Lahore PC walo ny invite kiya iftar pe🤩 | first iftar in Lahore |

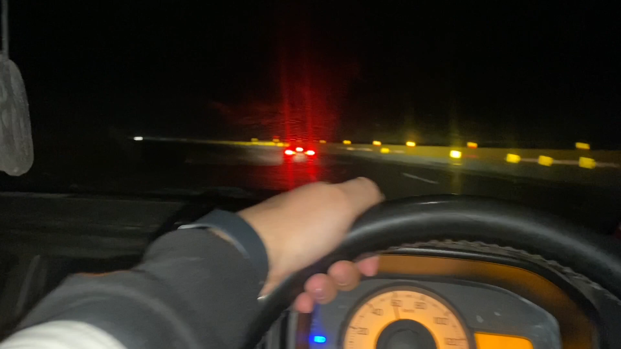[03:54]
गाइस अभी हम कलर कार के मोड़ पहुंचे हैं और यहाँ पे लिखा हुआ है रिड्यूस स्पीड 20,
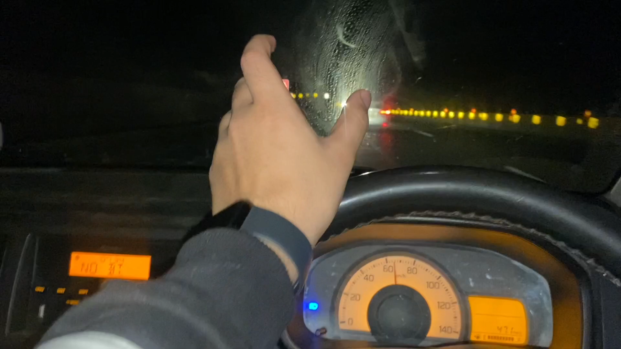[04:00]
ज़्यादा से ज़्यादा 20 की स्पीड होनी चाहिए वैसे, क्योंकि बड़े ख़तरनाक से मोड़ हैं ये, यहाँ पे आप स्पीड स्लो करो। हैं जी फाइनली लाहौर पहुंच चुका हूँ, थक गया हूँ यार।
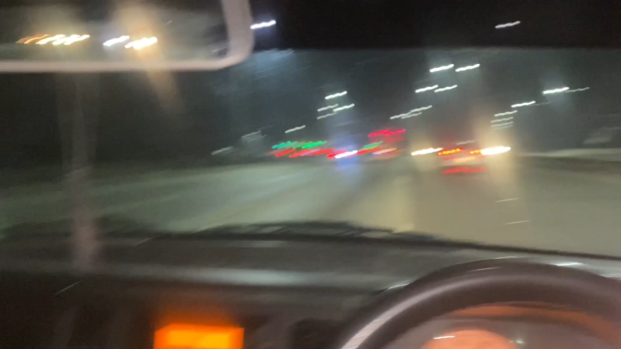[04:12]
ओ सामने है जी, हेलो वेलकम।
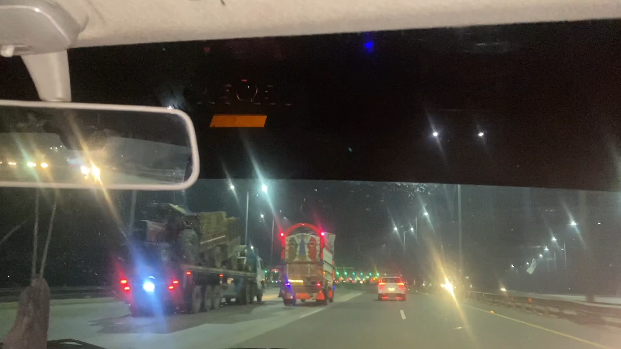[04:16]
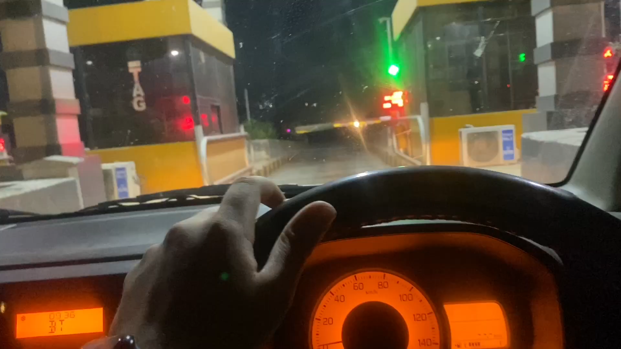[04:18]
ओ भाई गलत लाइन में घुस गए थे, अब दूसरी लाइन पे जाना है, गलत हो गया गलत हो गया।